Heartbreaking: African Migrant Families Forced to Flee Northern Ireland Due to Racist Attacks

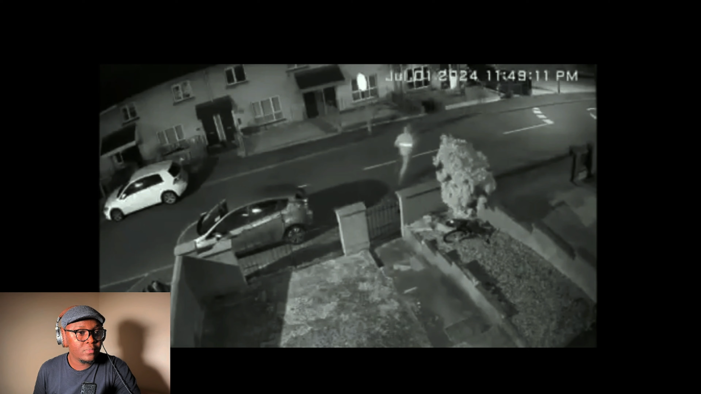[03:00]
i got notification on my phone that someone is on the car so i immediately got up and looked at the car to